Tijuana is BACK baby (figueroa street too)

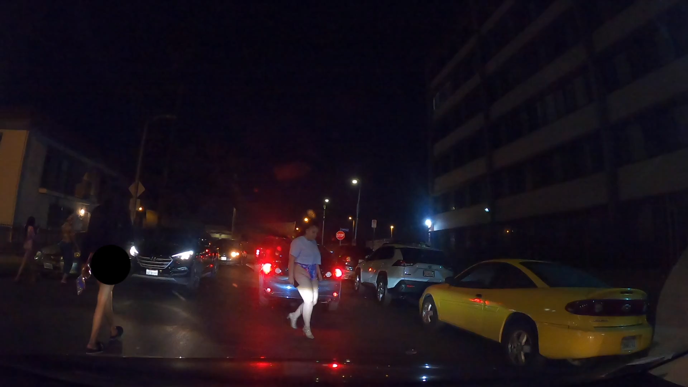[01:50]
Oh my god dude, I'm so sorry but some of these pimps just throw anything out. I'm not trying to be disrespectful but like, you know, some people say Osho, who the fuck are you, you hooker fucker? How could you call these girls ugly? Well, you know, I'm not the one standing in front of people's houses in a thong, so we can start with that.
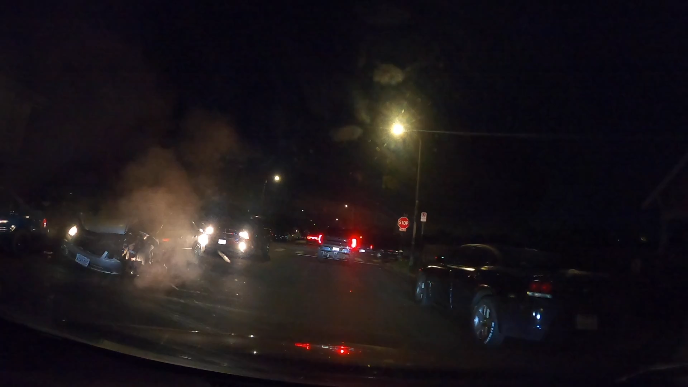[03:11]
Oh, fuck that guy just crashed as fuck.